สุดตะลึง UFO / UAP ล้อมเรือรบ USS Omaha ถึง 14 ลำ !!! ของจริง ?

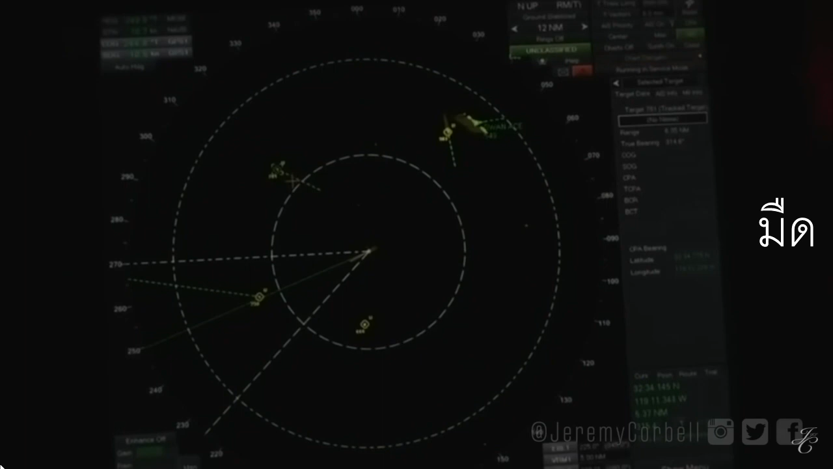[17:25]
ดูไม่ค่อยชัดมากแต่สังเกตไหมครับว่าถ้าเอาคำอธิบายทั่ว